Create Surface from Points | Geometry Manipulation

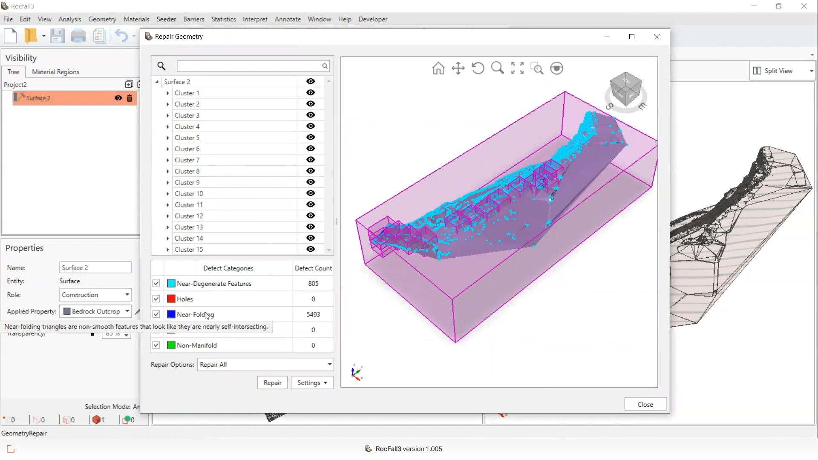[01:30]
there's near degenerate features and near folding intersections that we would want to repair before assigning this as the slope surface. Just for comparison, I've also applied the interpolate function